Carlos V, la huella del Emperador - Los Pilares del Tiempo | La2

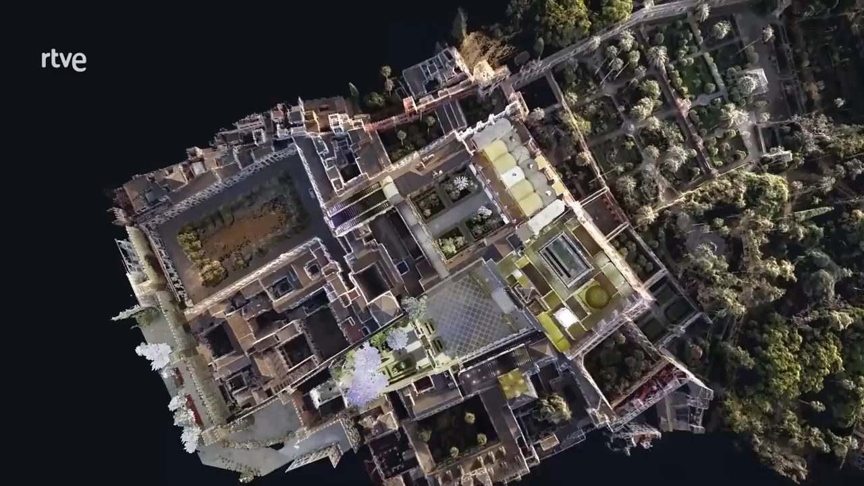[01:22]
Más de siete hectáreas que son un extenso laboratorio sobre la historia de la ciudad. Todos los monarcas cristianos han querido dejar su impronta en la gran alcazaba construida por los almohades sevillanos.
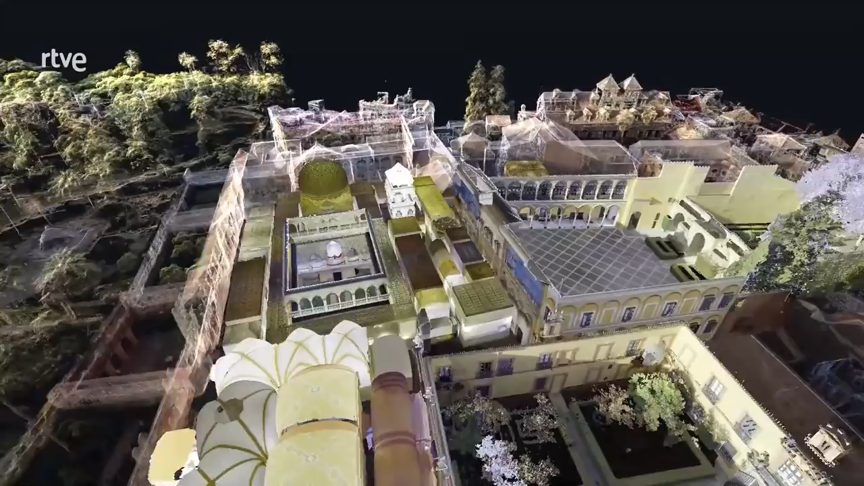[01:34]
De Alfonso X el Sabio a Pedro I el Cruel.
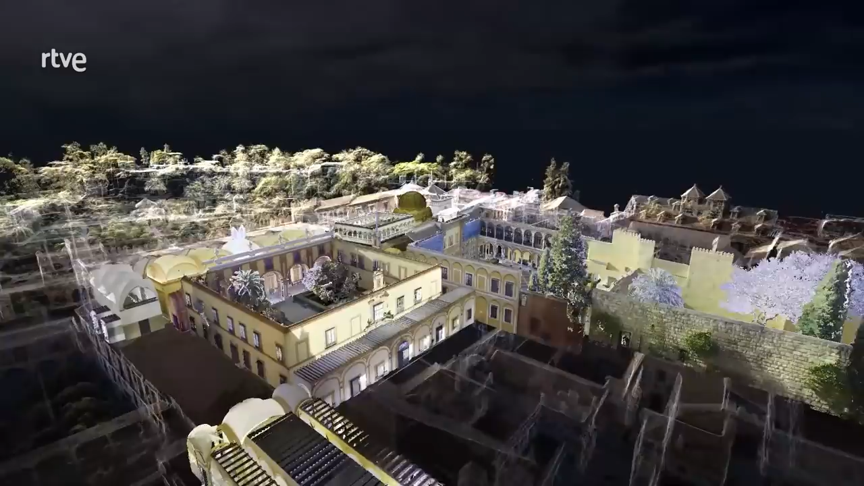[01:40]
De los reyes católicos a Carlos I. Así hasta Alfonso XIII.
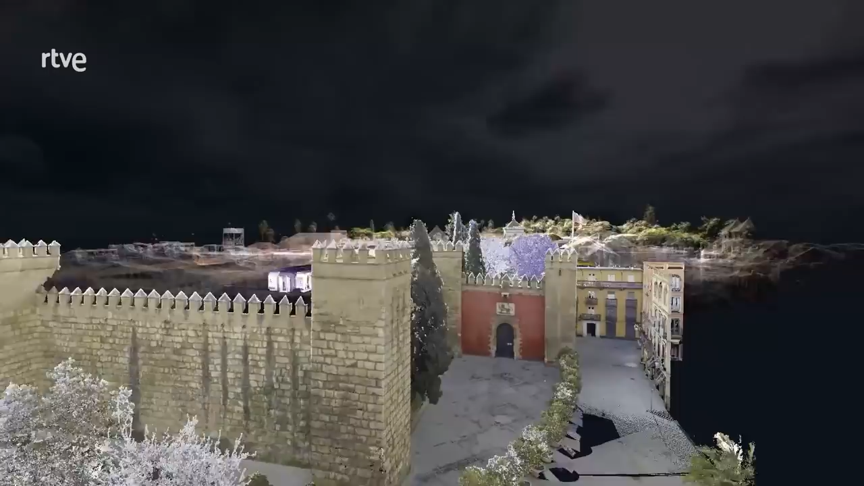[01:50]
Desde entonces es el palacio real en uso más antiguo de Europa. Entramos por la Puerta del León, la que mira a la Giralda, que nos conduce al patio de la Montería.